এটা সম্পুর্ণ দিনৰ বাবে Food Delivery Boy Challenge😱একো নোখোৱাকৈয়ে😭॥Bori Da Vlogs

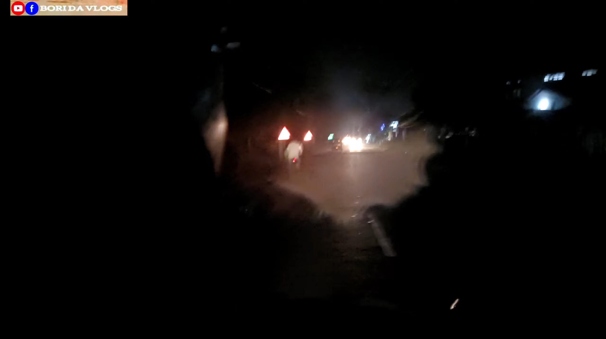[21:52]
মই ৰখি থাকোঁতে এই তাৰপৰাই মানে এই বাইদেউ এগৰাকী এক্সিডেণ্ট হৈ গ'ল। তাৰপৰা লগালগ ভাস্কৰে পঠিয়াই দিলোঁ এইফালে, আৰু ভাস্কৰে ক'লে মোক তুমি লৈ যোৱা, আপুনি মোৰ ঘৰত থৈ আহিব।